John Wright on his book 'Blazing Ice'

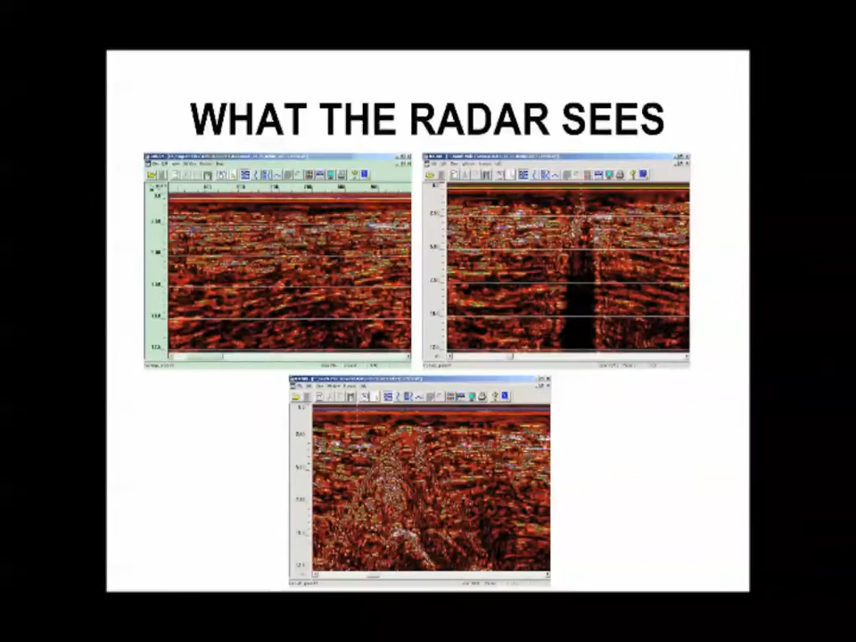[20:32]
When we saw images like the one in the lower portion with all those chaotic reflections, we didn't know what those were. We thought maybe we were talking about a crevasse where the bridge had broken and dropped in once upon a time, and we were picking up reflections off of pieces of broken bridge that had collapsed into the void.